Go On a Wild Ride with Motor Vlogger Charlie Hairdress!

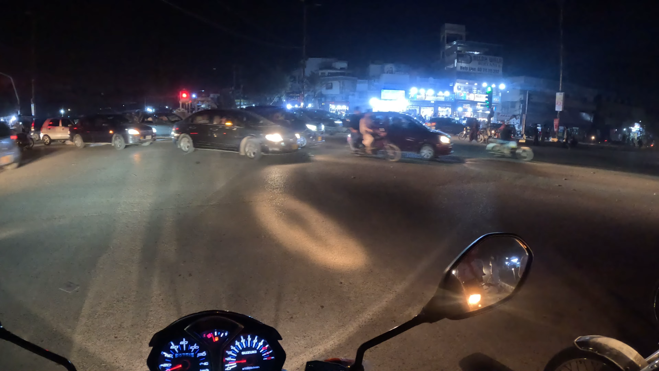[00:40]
अब हम पहुच चुके हैं के पेला जिस्ता की तरफ बिल्कुल शारा काईदीन पर चौने वाला है हमारे स्लाइट एंपर मुड़ेंगे तो काईद आदम का मजार आ जाएगा सिगनल खुला हुआ है मगर आप देखें बहुत कम लोग इस पर अमल कर रहे हैं
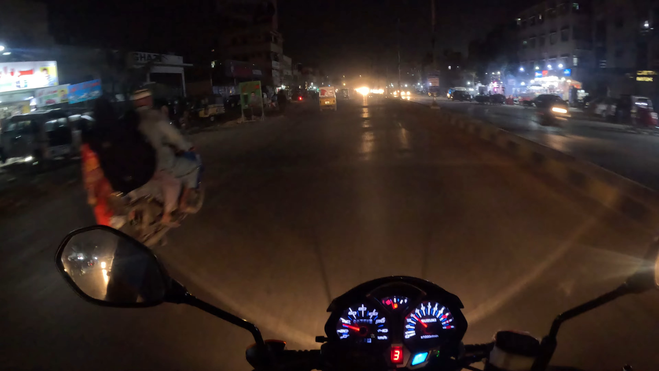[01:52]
अब सिग्डल खुल कि आप जाएं कौन आपको मना करता है यह लाइं जे दिया शारा काईजिन शीदा काईजदादम के मजार के रास्ता जा रहा है इसके लिए भी कोई छोटा मोटा आपको मेरा केमरा होन है या कुछ समझ में नहीं आ रहा है
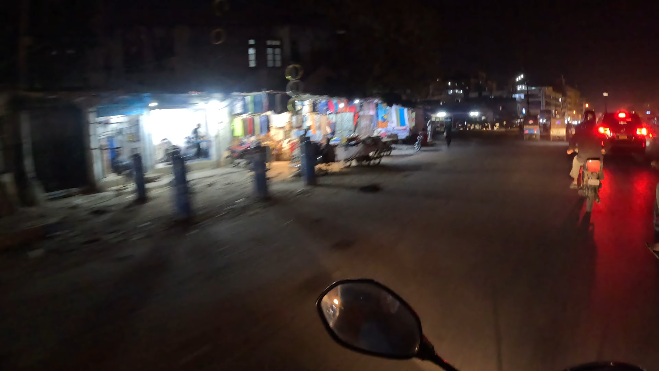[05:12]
यह लंडा वजार की कुछ दुखाने है
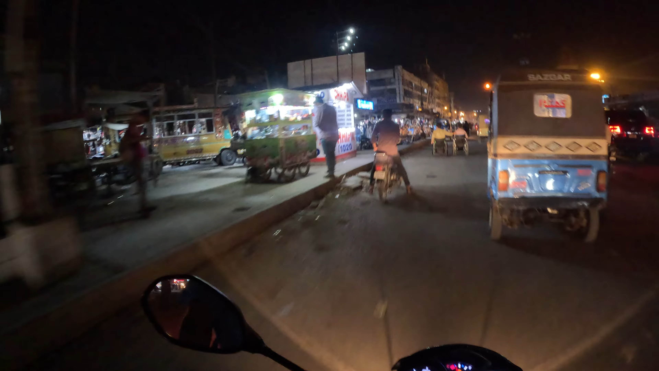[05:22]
तो यह देगें सारा लंडा वजार लगावा पठानों की शॉप्स है यह जूते शूते ही वह पुरान नहीं है
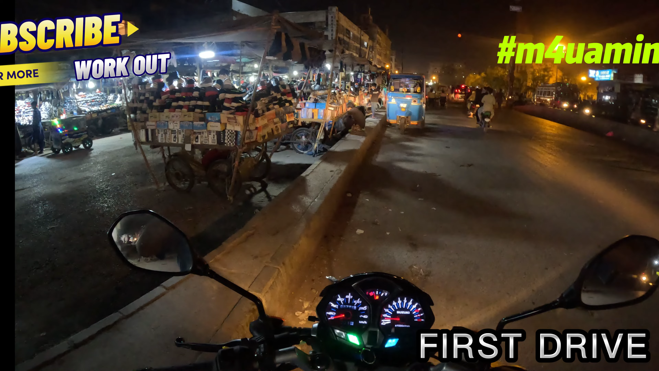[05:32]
एंप्रेस मार्केट ही मेरे सामने आपको दिख रहे है उपा टावर है यह साधी शॉप्स कुली गी है
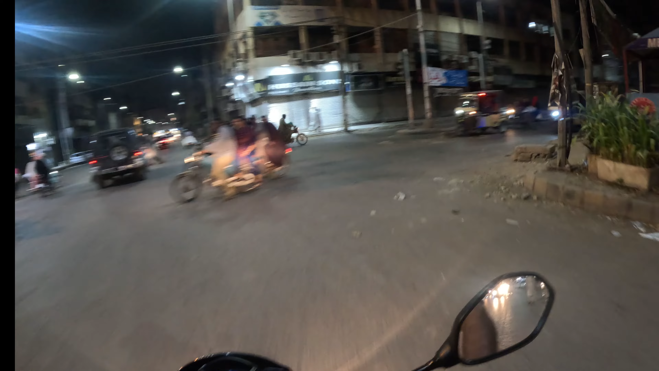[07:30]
में यहां रहता था यह गॉल्ड है जैपुनिशाश्टी थी और अब हम यह मुड़ चुके हैं
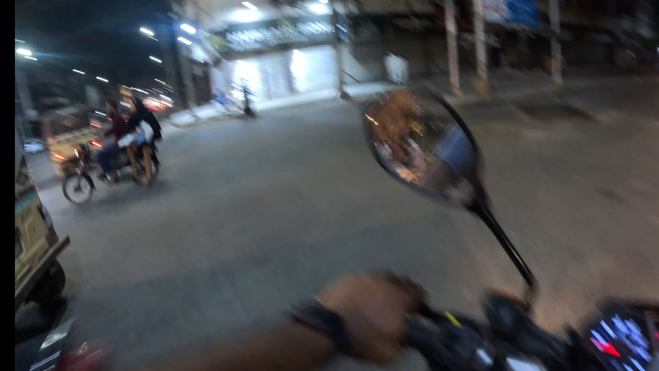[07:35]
पास्कोर्ड ओफिस अला रोड जिसको कहते हैं फिरडाइस सेनमा था यह बेले फिरडाइस शॉपिंग मॉल बन चुका है यह अब्दुलारून रोड के लाता है फेमिली बच्चे को बिठा के बन वे जा रहा है इनको गिरेंगे एडियां टूटेंगी फिर डाप्टरों को पैसे देंगे
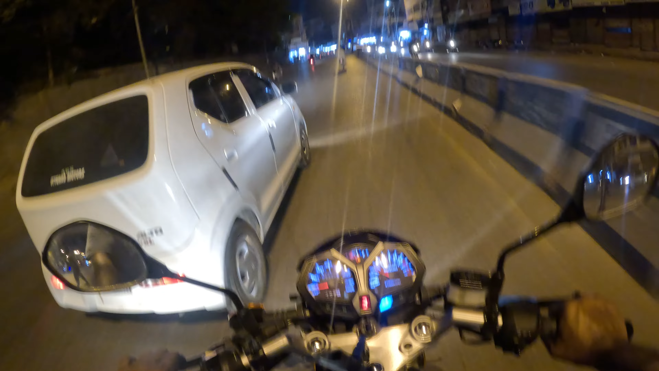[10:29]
है अच्छा कुछ लोग रहे हैं तो मोटर ब्लोगर भी एंच्छा
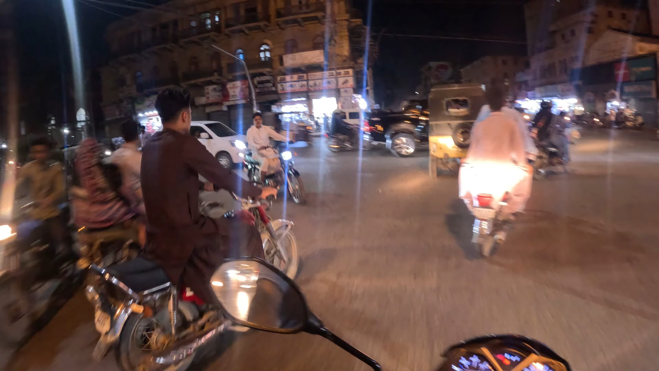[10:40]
ब्लोगर भी एंच्छा रहा हैं कि अच्छा बजा बजा के दिमाग खराब करें अच्छा है इंप्रेस मार्केट आचुका है मेरे सामने और मैं आपको लेकर जा रहा हूं बंदरोट की तरफ से तो हम इधर से बंदरोट के लिए मोड़ जाएगे
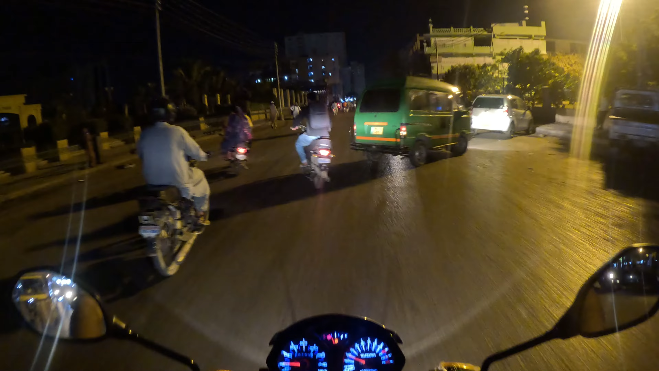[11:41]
कि यह फुरूट वाले देखें फुरूट की मार्केट लगी है रम्दान आज चुक
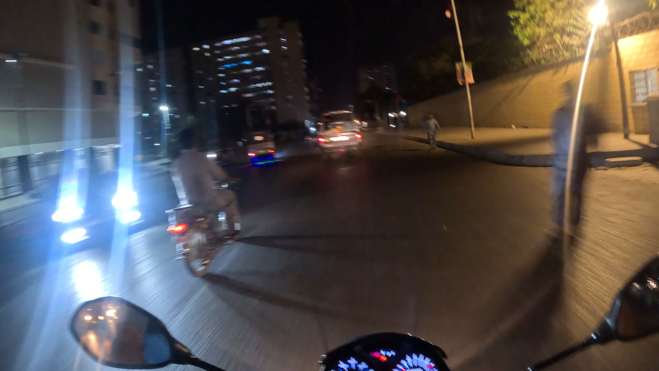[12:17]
अब हम बंदर रोड पर आचुके हैं मेरे राई देन पर बंदर रोड पड़ेगा यह आ गया बंदर ओ चाज कंपलेक्स अब यडवे ओस्कितल हो चुका जो आप पर
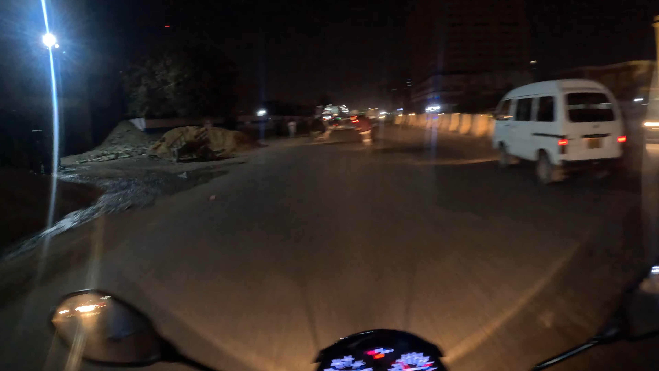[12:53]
देखो एक जिंची का लोगों देखो
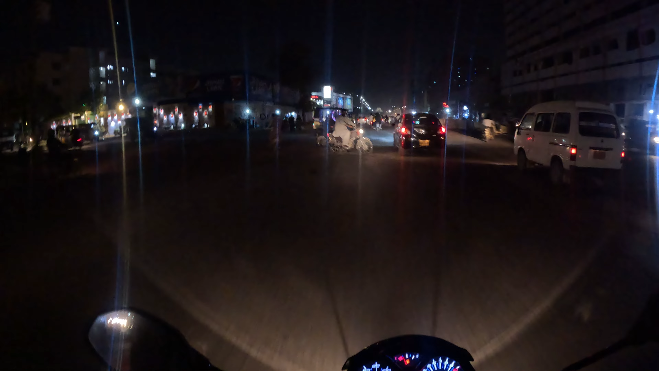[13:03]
केप्री सेन्मा केप्री सेन्मा पर पिच्छ लगी है
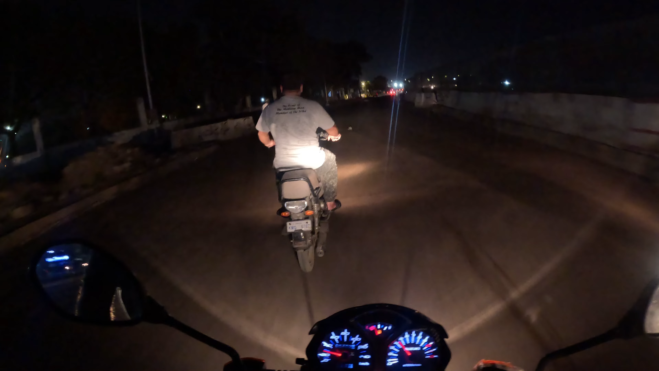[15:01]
मजार काईदी और यह है नीचे का रोड उशार
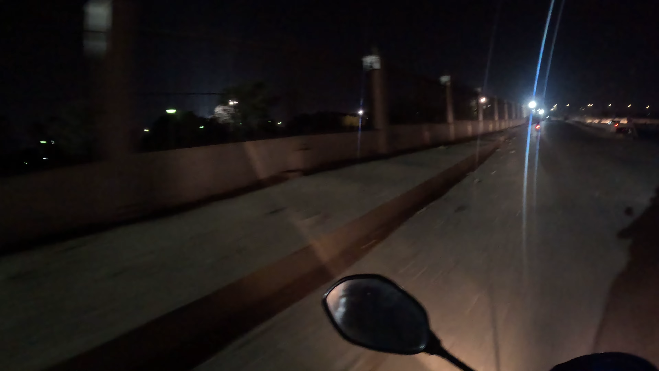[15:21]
काईदी और यह हम अलग वाले बिल्किल साइड वाले रोड से जा रहा है अर्व हरा तो आप